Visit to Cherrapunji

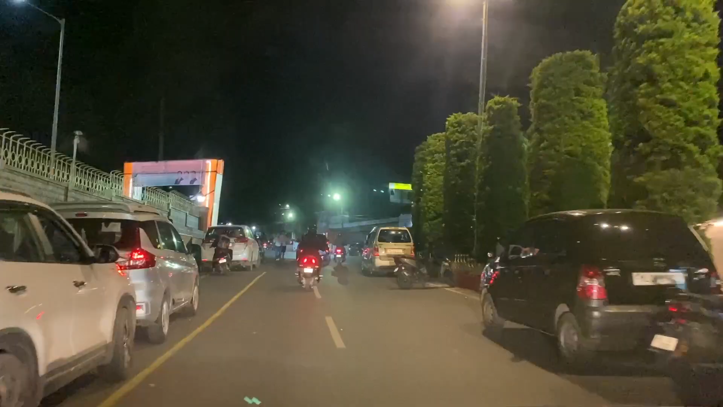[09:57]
और रात को ऑलमोस्ट 9 बजे हम लोग निकल गए शिलोंग से गुवाहाटी के ओर।